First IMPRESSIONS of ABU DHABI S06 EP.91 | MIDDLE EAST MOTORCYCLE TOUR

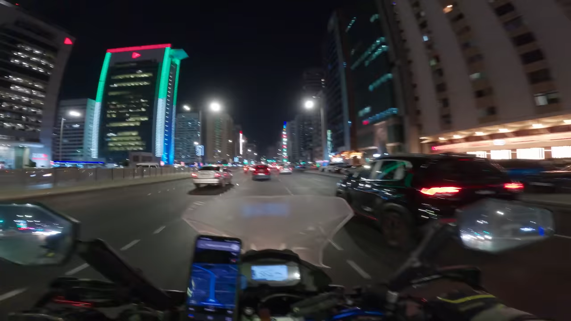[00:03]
सेंटर और बिल्कुल कॉर्निश के आसपास, तो मुझे लगता है कि अब हम उसी एरिया में आ गए हैं।
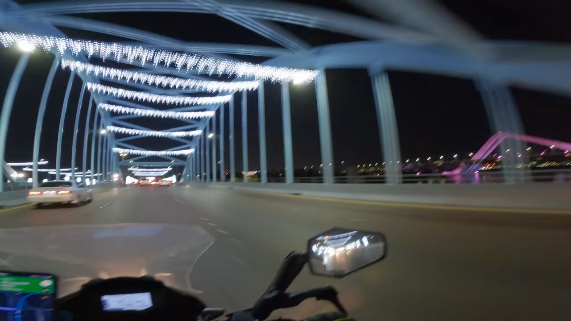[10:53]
उसके ऊपर डिफरेंट वो जो है ना लाइट्स के रिफ्लेक्शन पड़ रहे हैं।
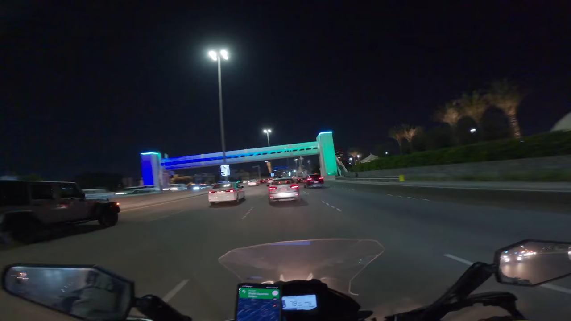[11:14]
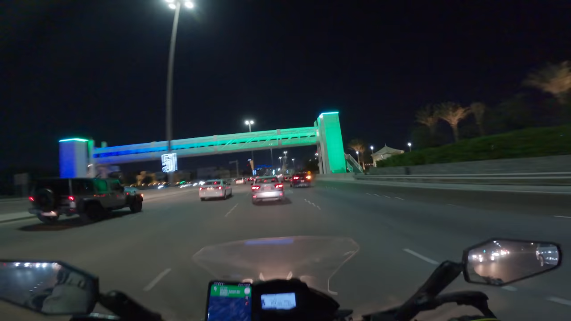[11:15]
मुझे जी आहिस्ता आहिस्ता यहाँ की स्काई लाइन नज़र आ रही है।
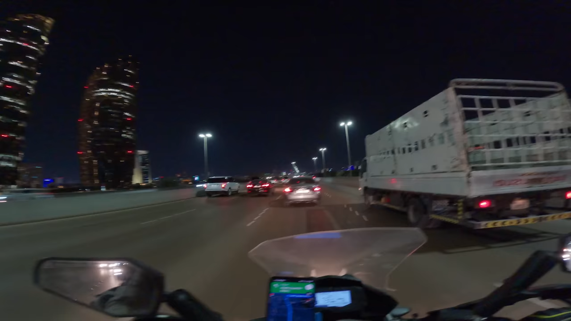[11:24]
ये एक सामने से गुजर रहे हैं लेकिन वहाँ पे इतनी लाइट नहीं है, पर पीछे इसके नज़र आ रही हैं। मेरा होटल है यहाँ पे, जो उसके ऊपर एड्रेस लिखा हुआ था उससे तो लग रहा था डाउनटाउन सेंटर और बिल्कुल कॉर्निश के आसपास। तो मुझे लगता है कि अब हम उसी एरिया में आ गए हैं, क्योंकि हार्डली यहाँ से कुछ 7 मिनट और ड्राइव बता रहा है।
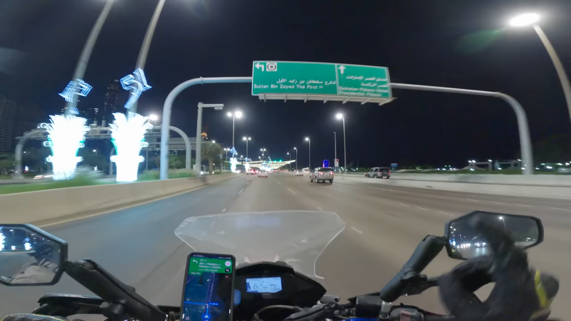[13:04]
अब हमारे राइट साइड पे समंदर है, तो ये बिल्कुल जो कॉर्निश है उसके ऊपर राइड कर रहे हैं, और